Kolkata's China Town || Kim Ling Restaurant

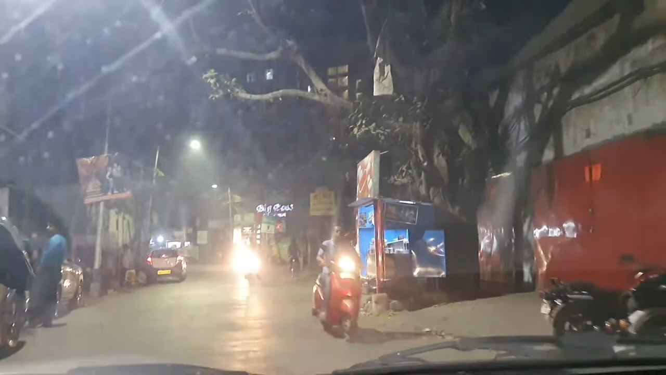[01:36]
We are going Big Boss, Kimbling and Simfy. I think there alternate. This is Golden Joy. Big Boss.
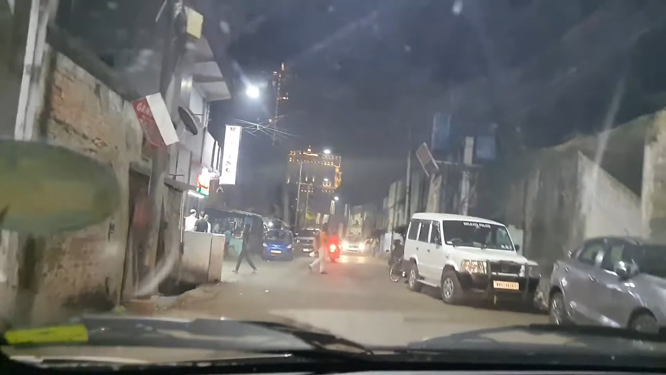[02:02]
स्लाइड चेंज इन पैन हमरा गोल्डन जॉयना किमलिंग ए आछी ये जे बादिके किमलिंग किमलिंग ए এসে গেছি আমরা আর ভেতরে গিয়ে দেখাচ্ছি